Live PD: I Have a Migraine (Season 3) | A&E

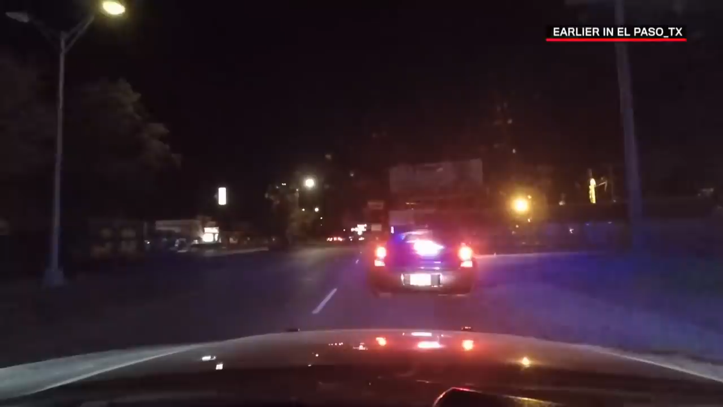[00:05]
He failed the signal and did a stop line violation.